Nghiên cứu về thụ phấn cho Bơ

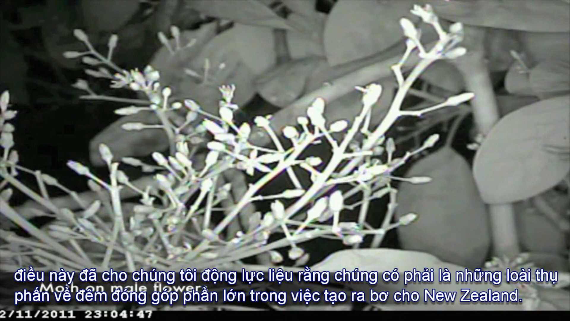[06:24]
Are there nocturnal pollinators that could play a role in pollinating avocado orchards in New Zealand? So we've done quite a lot of surveys.
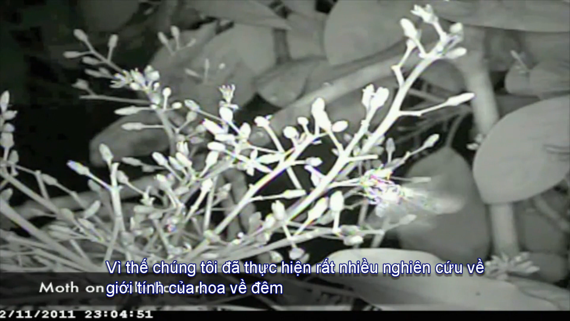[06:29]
We've caught insects off flowers at night, and we've quantified how much pollen those insects are carrying. And we've found a real diversity of moths, crane flies, mosquitoes, gnats, that visit flowers and carry pollen at night. It's very hard to quantify their role though. All our standard methods through the daytime don't work at night because we're altering their behaviour so much.
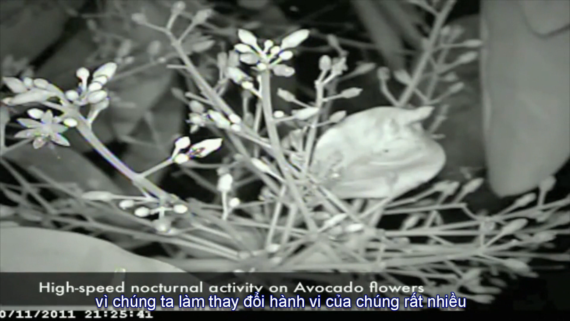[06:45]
But I think as early days yet,